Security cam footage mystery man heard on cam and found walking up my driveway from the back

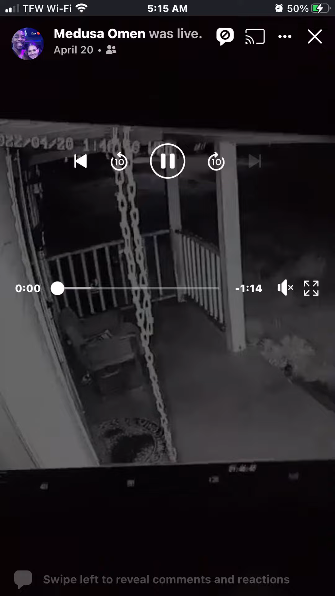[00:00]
Soon as I went outside. Okay, I heard someone talking on my security camera. And as soon as I went outside, I went and checked it out, come back in. This guy comes creeping through my driveway.